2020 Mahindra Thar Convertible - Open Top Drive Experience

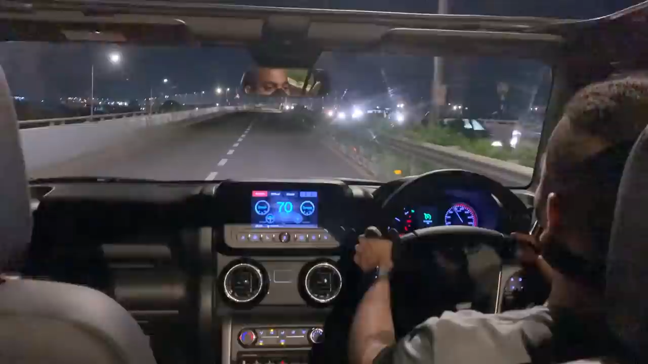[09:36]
driving around in this 2020 Mahindra Thar at night ये
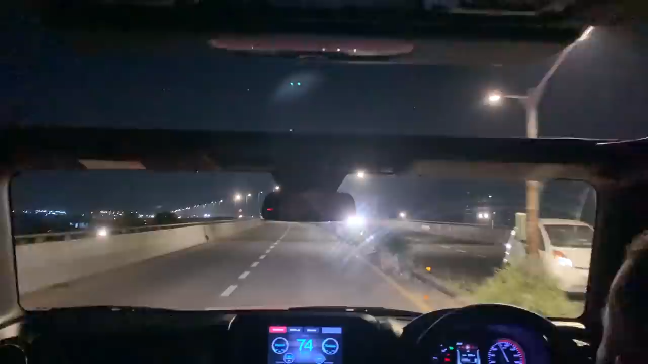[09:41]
convertible top जो है हमने पूरी तरीके से open कर रखा था we retracted the soft top and let me tell you ये experience जो है आपको और किसी भी गाडी में नहीं मिलने वाला